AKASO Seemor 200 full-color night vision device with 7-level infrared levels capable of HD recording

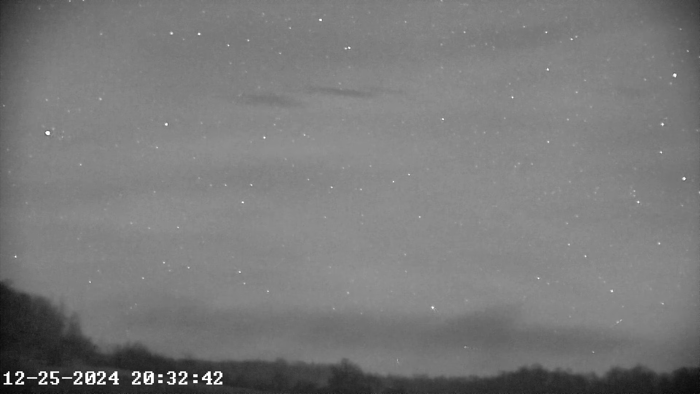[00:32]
Well, this Acaso literally has turned on and gone. You mount it on a tripod and point up in the sky, it compares to them.
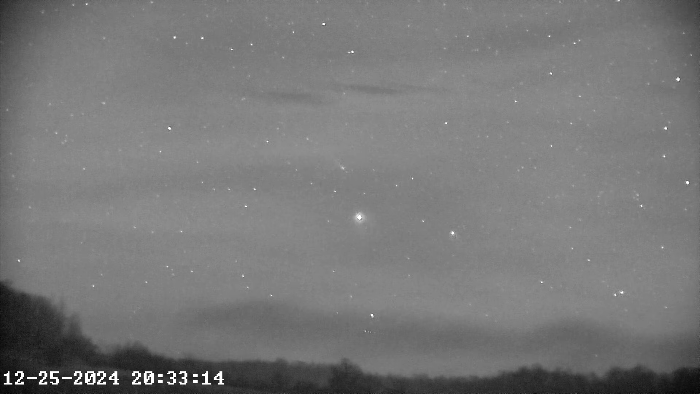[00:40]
Not quite as good, but you ain't gonna get bang for buck. You're not gonna get anywhere near as good as this camera, what it does. I am very impressed with it. So with that said, I'm gonna go in-depth on this and what you get with it.
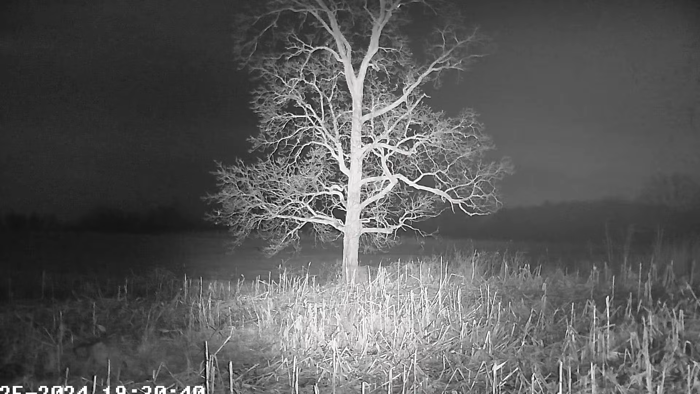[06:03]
I'm dividing that tree about 100 yards. That tree is about 120 yards from me. Quite a few of them. So what I'm going to do is bring the thermal up. I'm going to show you a comfy car anyway, so.
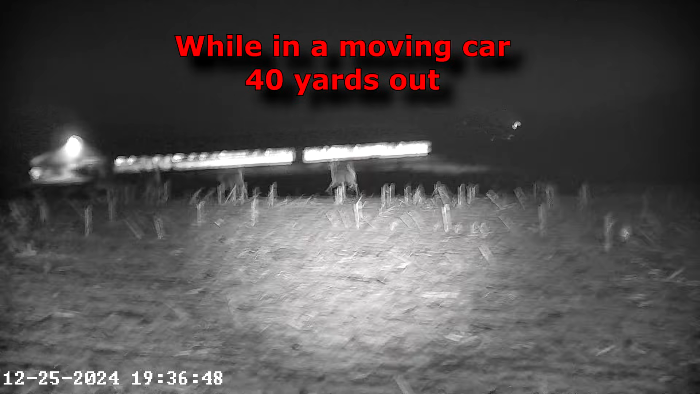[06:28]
I don't think I did it.
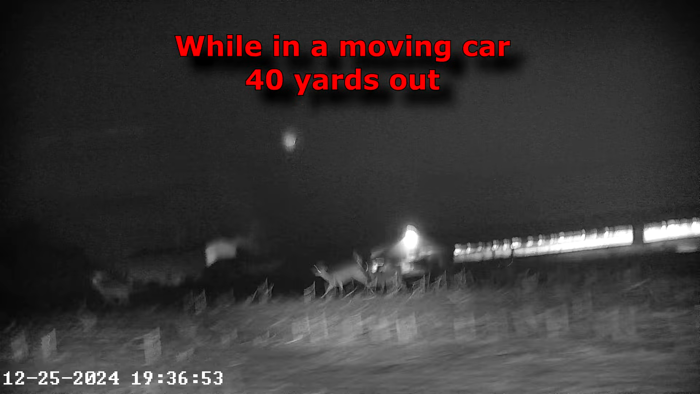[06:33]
Yeah, there's been a run across a single car.
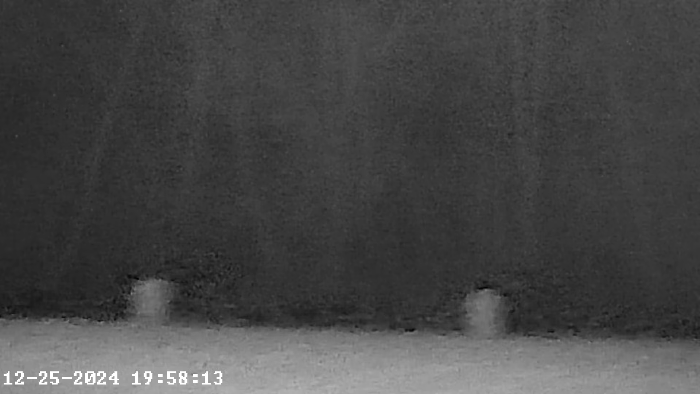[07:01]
A couple of hundred yards out.
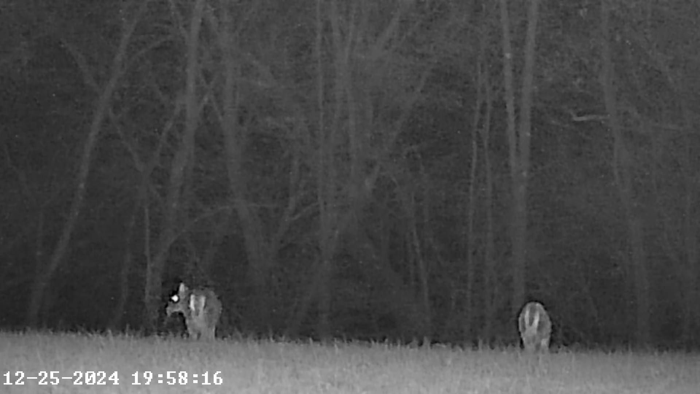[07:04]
Yeah, that's pretty good. You can see the hay in your mouth.
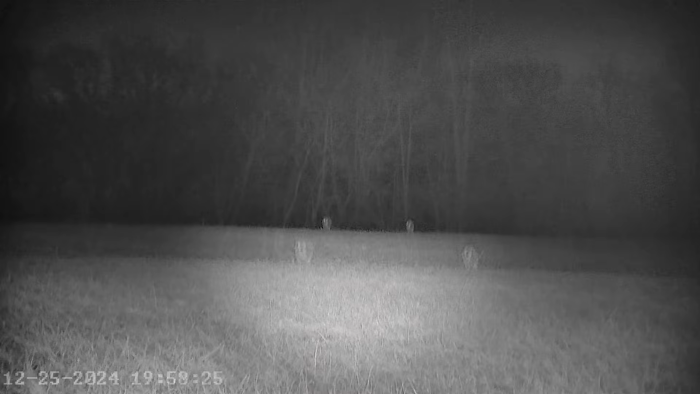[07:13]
Some other deer. That's pretty cool. Somebody's trail cab. Picking up them deer. Long ways away.
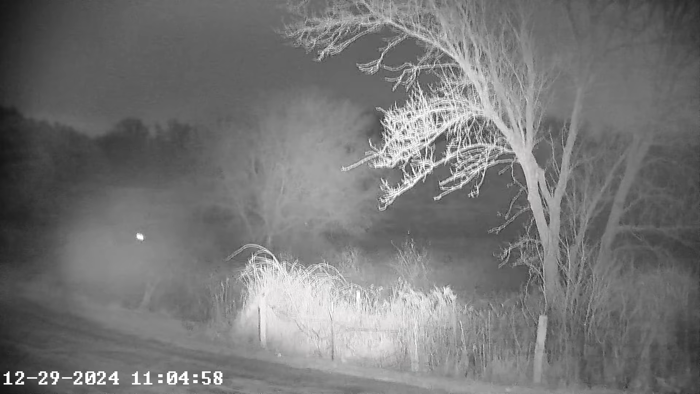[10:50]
five, six, seven, That's all you got is seven levels, which is a lot. Every time I breathe and talk, the wind's blowing into it. I might have to move the camera. There's something in that tree, though. I'm going to move the camera with the wind. You can see there, it's quite a bit better. I had too much reflection back there.
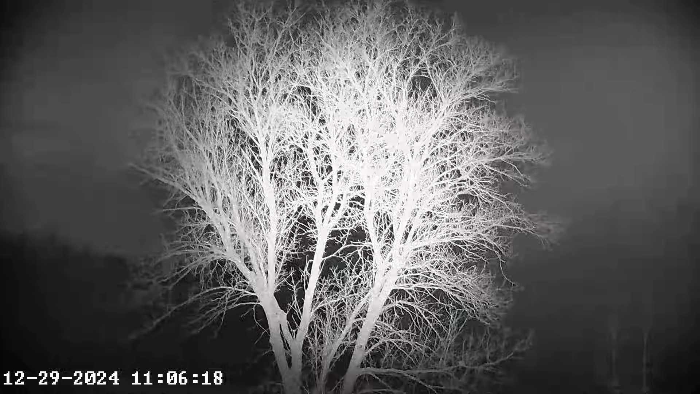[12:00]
The tree right here is 62, 93. Oh, rain's coming. It does eat the battery, the IR. I got it cranked all the way up. I'm wondering about turning it down. See if you can see almost as far. Battery, I wouldn't see the battery life last an hour cranked up.
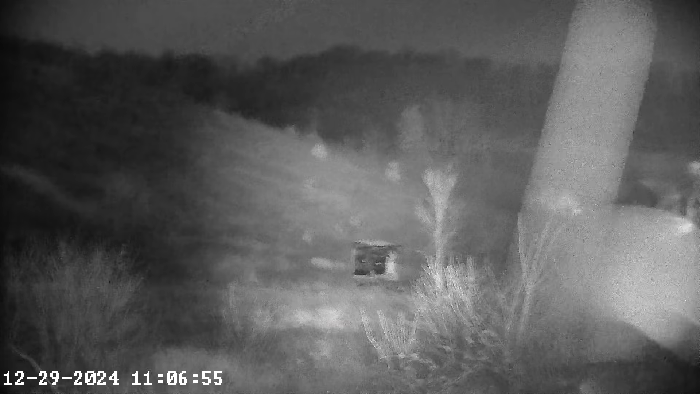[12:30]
That's only a second level for IR.
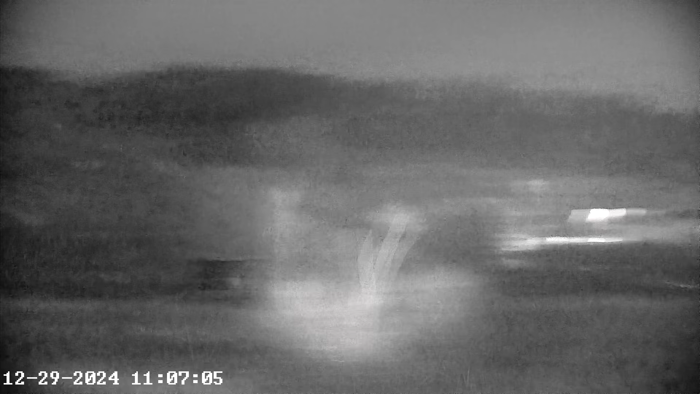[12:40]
And it's well over 100 meters. Let's make sure I'm 100% focused here. I don't know, that almost looks better, don't it? You're far away. Okay, now I'm going to switch over to my Zoomy IR light. I think I've got a review on it on my YouTube channel. It's one of the only, uh, it's a wicked IR light. So let's switch over to that.
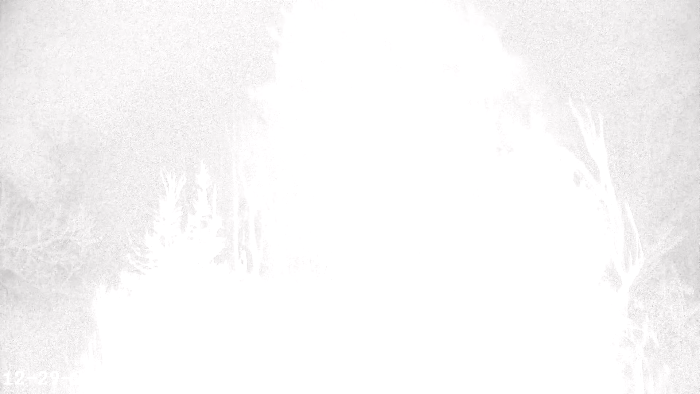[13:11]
Look at that baby. So you put a mount on the top of there. I'm not even zoomed in on the IR. I got it widened out. I prefer to focus that IR in. Man, you can see something easily 300 yards away.
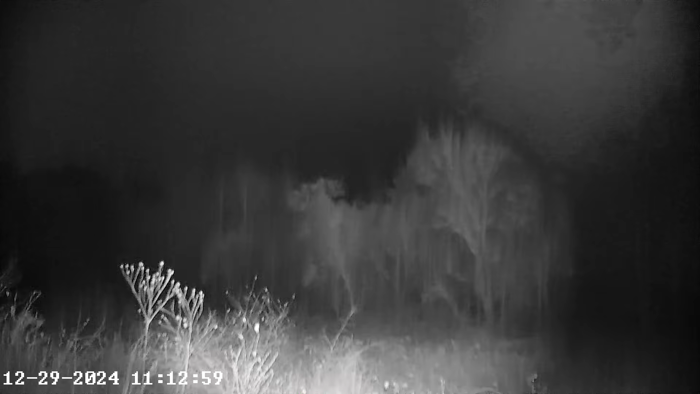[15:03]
But if you don't have the flashlight. I'm on level four right now. And it literally does a pretty damn good job, don't it?
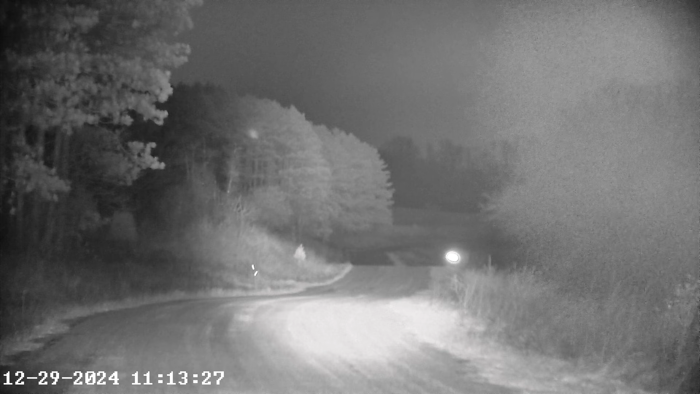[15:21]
Well, it does. You don't really need a flashlight. But you can get that extra punch if you buy a good enough one. But you're going to be hard pressed finding a good enough flashlight to overcome the stock IR.